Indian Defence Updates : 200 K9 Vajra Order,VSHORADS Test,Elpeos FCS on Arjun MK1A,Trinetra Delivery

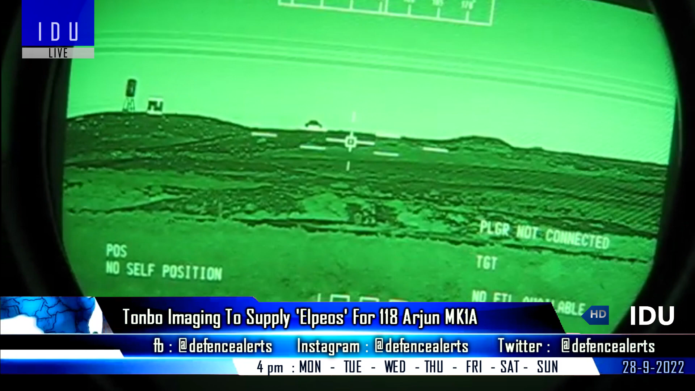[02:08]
and is designed for automatic target tracking and precision targeting.